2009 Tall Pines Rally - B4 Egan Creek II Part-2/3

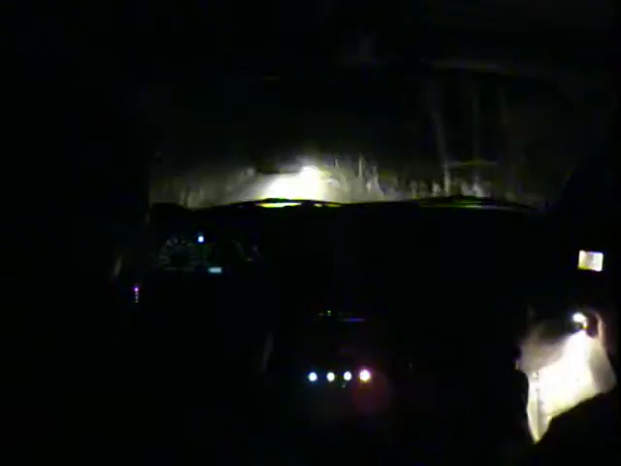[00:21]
Right five over crest into the left six short. Yeah, 80 rough. Right five short off camber. Off camber, 70. Right six short and left five short. Into left five short over jump, 60.